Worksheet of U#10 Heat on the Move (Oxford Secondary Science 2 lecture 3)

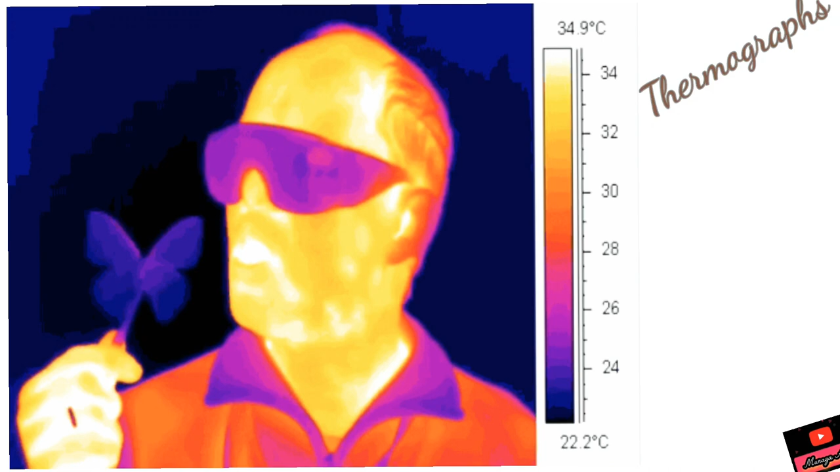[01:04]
On screen: scale top 34.9°C, scale bottom 22.2°C
We have studied about them very well, that these are the infrared imaging cameras, photographs that can sense the body temperature as well, and they are very helpful in determining many things around us.
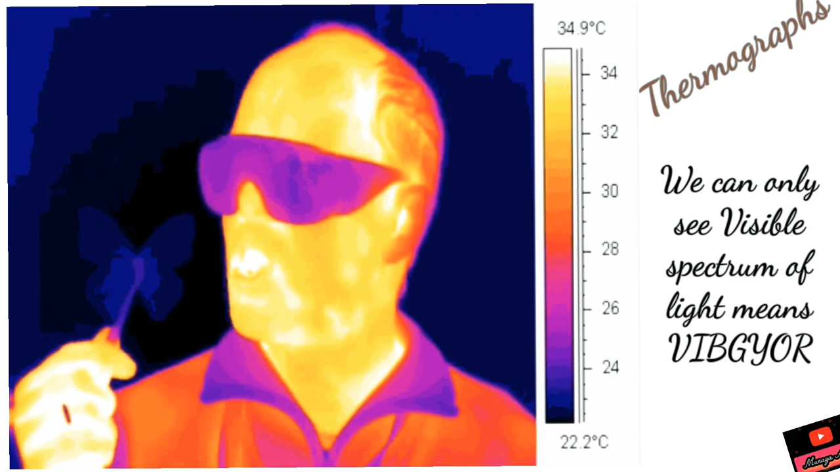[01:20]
On screen: scale top 34.9°C, scale bottom 22.2°C
Scientifically and technically, they help us when we are detecting any tissue in the body that is hotter than the other parts of the body. Now we will do MCQs.